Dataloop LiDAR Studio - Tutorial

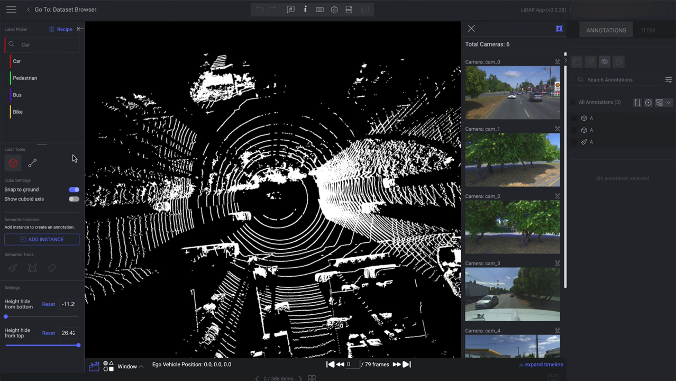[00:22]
First, let's annotate a vehicle with a cuboid. Select the label you wish to annotate. I will choose car and then zoom in using the mouse scroll wheel. You can also change the screen's point of view by pressing the space key, or move around the canvas by holding the control key and dragging. To create a cuboid, click the left mouse button and draw the cuboid around the area you wish to annotate.
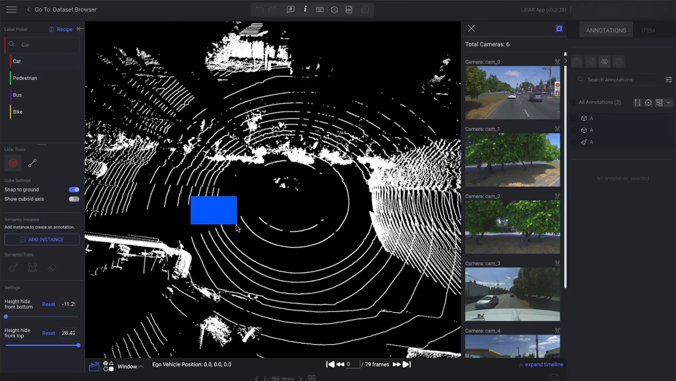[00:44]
You can edit the cuboid using the 3D editor or the canvas. The arrow attached to the cube is called a directional heading, which indicates the front of the annotated object. Adjust the direction of the arrow by rotating the cuboid.
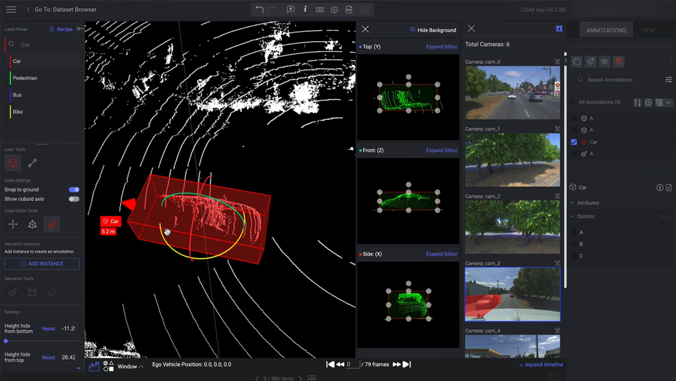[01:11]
When the snap to the ground feature is activated, every new annotation automatically positions itself close to the ground. With the cuboid selected, the platform displays the distance from the cuboid to the center of the PCD file. You can also edit the cuboid using the 2D editor. A blue mark will indicate the image currently under annotation.
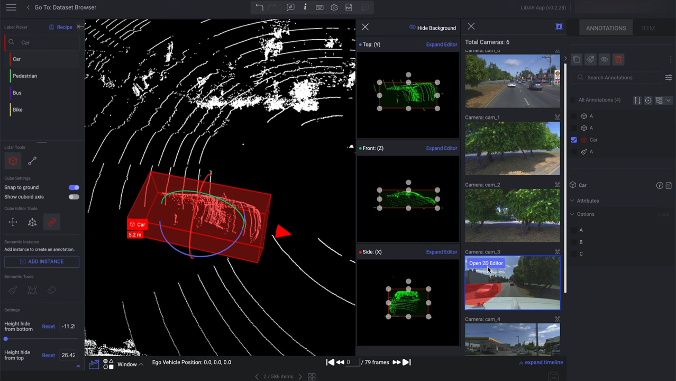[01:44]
To edit the cuboid on the 2D image, click the open 2D editor button located at the top of the image.
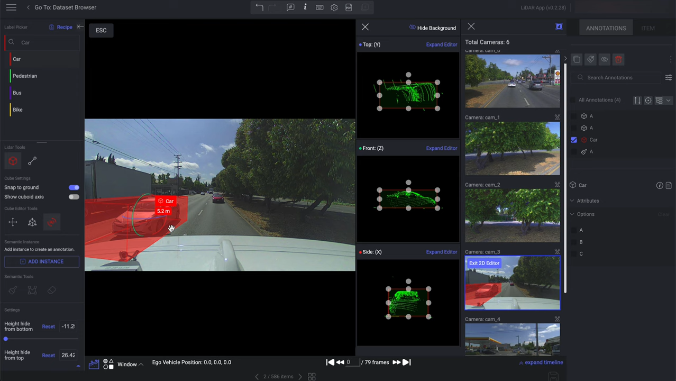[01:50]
This feature is crucial for accurately annotating objects that are difficult to identify in 3D. To exit the 2D editor, press the escape.
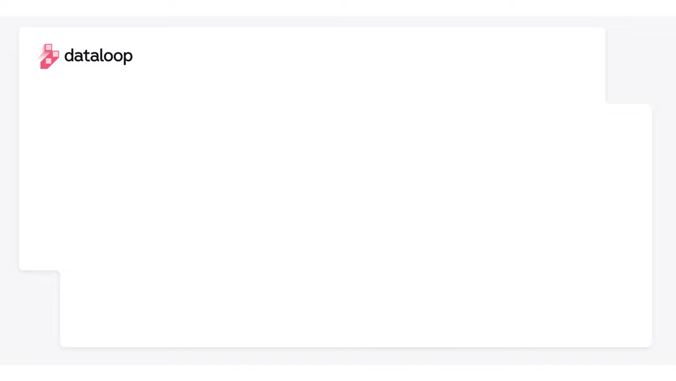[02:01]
Let's explore the timeline feature. The timeline helps to visualize the start and end points of annotations.
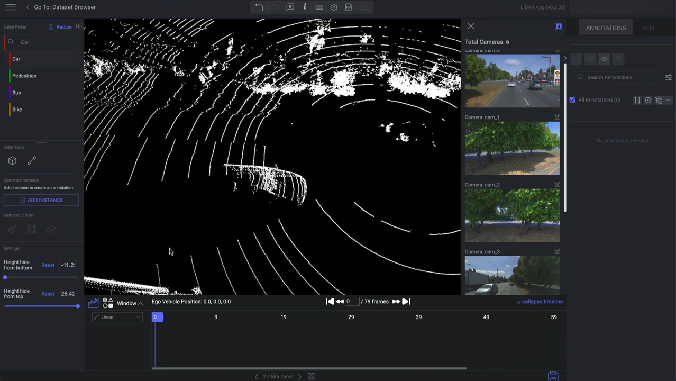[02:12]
Dataloop LiDAR Studio features a linear tracker that interpolates 3D cuboids and 3D polylines. For example, after annotating a cuboid in frame number 1,
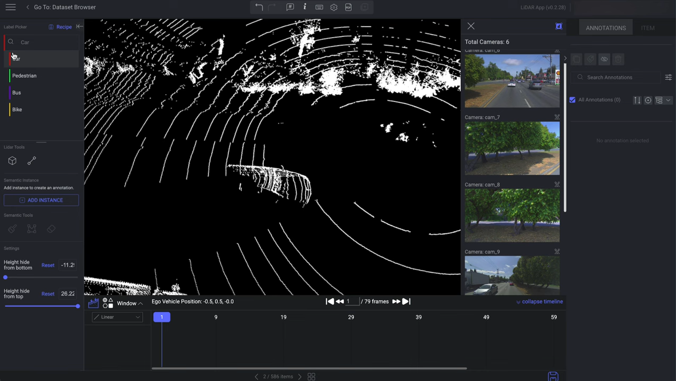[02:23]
I can advance 3 frames using the frames navigator or keyboard shortcuts. Adjusting the cuboid in this new position automatically generates a keyframe. The LiDAR Studio then interpolates frames between these two keyframes, as observed with the cuboid annotations in frame number 2. To define a specific start and end time for an annotation, use the designated buttons on the timeline. If an object is not visible in several frames, you can hide the annotation within that frame range.
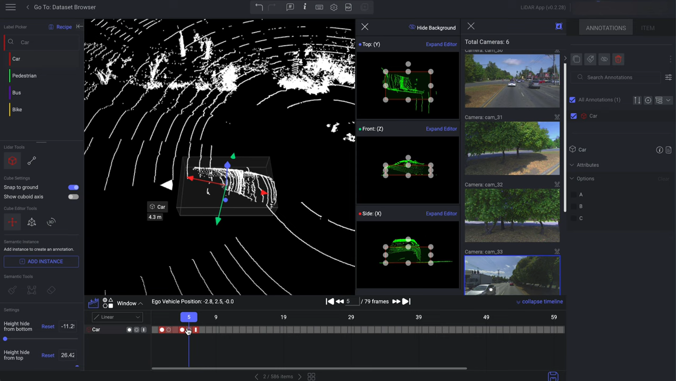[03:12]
Also, you can hide multiple frames. To make the annotation visible again, click Set Visible Mode. Using linear interpolation is generally more efficient.
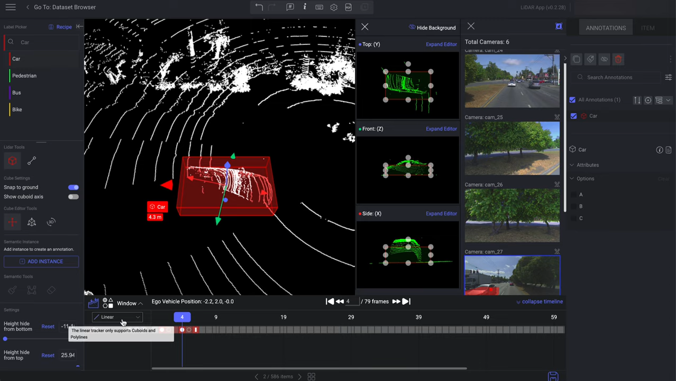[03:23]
You can turn off the linear tracker by selecting None from the list. Let's explore the settings and keyboard shortcuts of the LiDAR Annotation Studio.
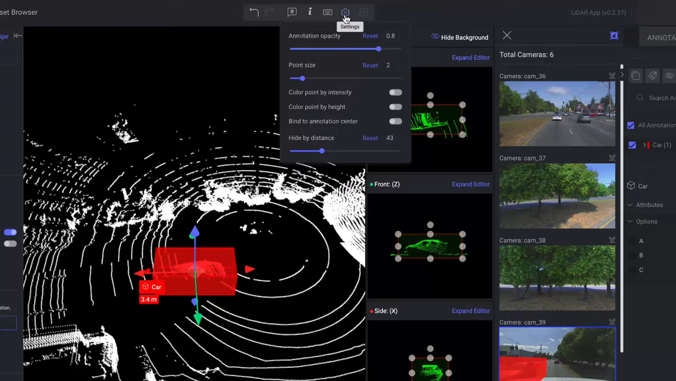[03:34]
LiDAR Studio settings enable you to customize the display of the point cloud file. Annotation Opacity.
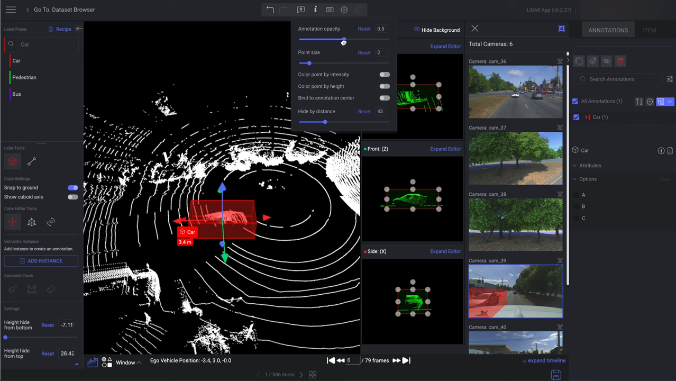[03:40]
You can adjust the annotation opacity to better view the PCD scene. Point Size. You can adjust the point cloud size. Resizing the point cloud will help annotators to have a clearer view of the point clouds. Color Point by Intensity. Intensity is a valuable tool for visualizing the strength of laser returns within a LiDAR point cloud. Different materials reflect laser light with varying degrees of intensity. Color Point by Height.
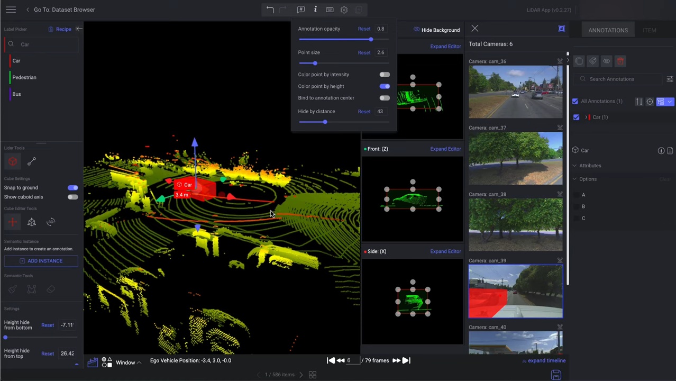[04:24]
Coloring points in a LiDAR point cloud by height is a common visualization technique that helps convey information about the elevation of the terrain or objects. This feature assigns colors to points based on their height values, where lower points are colored with green color and higher points are colored with red color. Bind to Annotation Center.
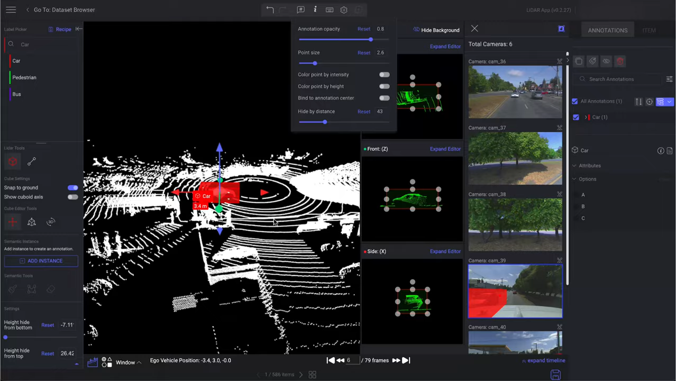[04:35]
Enabling this configuration impacts the distance-based hiding behavior.
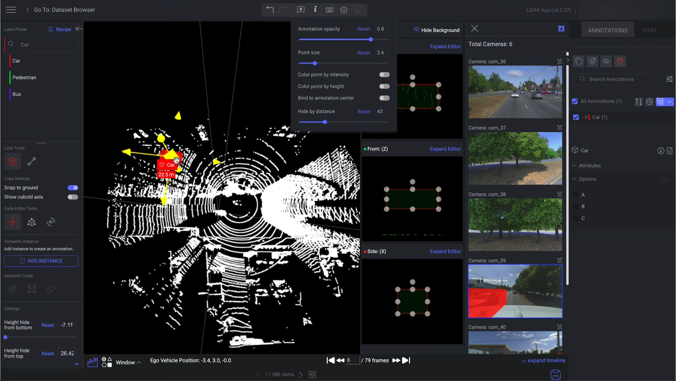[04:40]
When activated, the concealed area is determined relative to the center of the selected annotation. Conversely, when this configuration is disabled, the hidden area is aligned with the PCD file center.
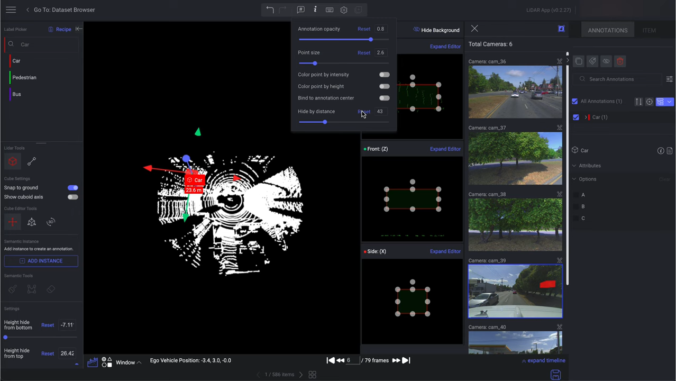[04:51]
Hide by Distance. By adjusting this scale, the canvas will filter out points not within the distance range. Let's explore the Polyline Annotation in the LiDAR Annotation Studio.
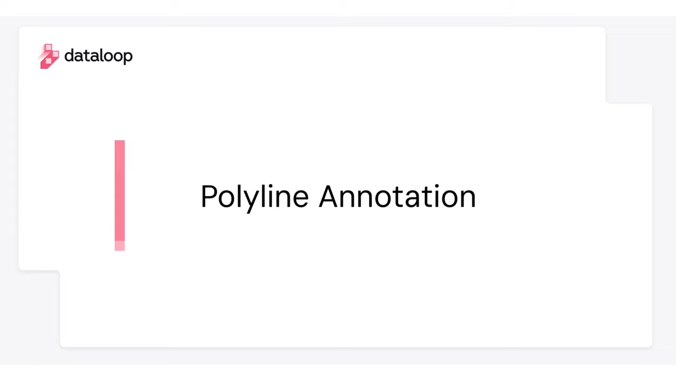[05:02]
Polyline Annotation marks specific linear features that refer to any set of points that form a line in 3D point clouds. These could be natural or man-made structures such as roads, railway tracks, power lines, rivers, or property boundaries.
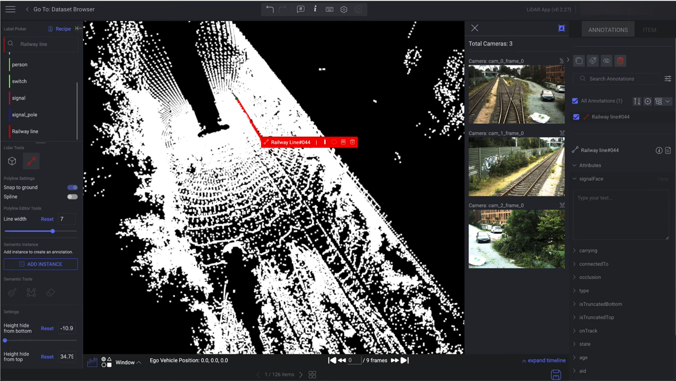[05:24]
To create a Polyline Annotation, select the Polyline tool and click on the canvas to begin drawing the Polyline.
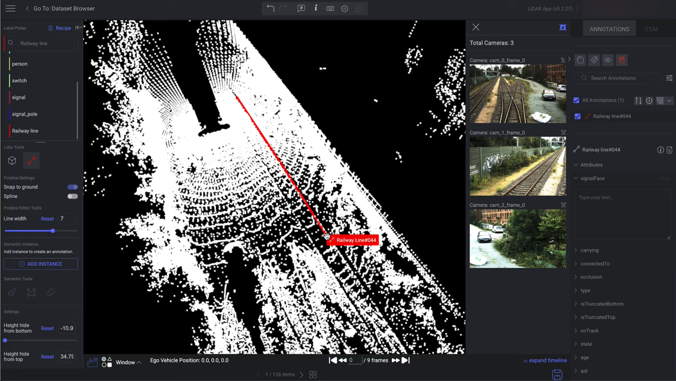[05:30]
To finish the Polyline creation, press the Enter key. You can move the entire Polyline by clicking and dragging it or adjust individual points to change its shape. For a clearer view of your work, you can also adjust the Polyline's width. For tasks that involve annotating curved lines, using a spline is recommended.
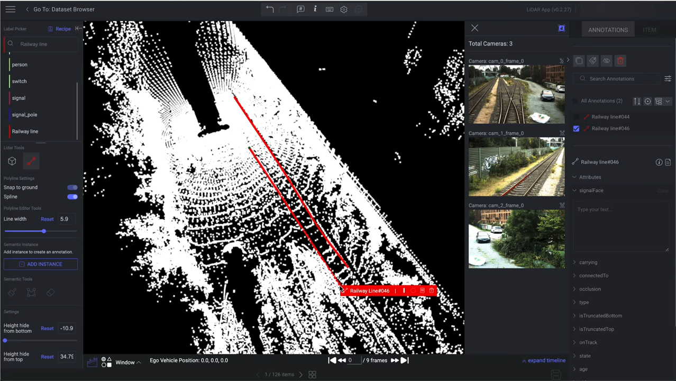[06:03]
Choose the Spline option in the Polyline settings to create a cardinal spline on the canvas. Adjust the Spline's curve by clicking on the grey points.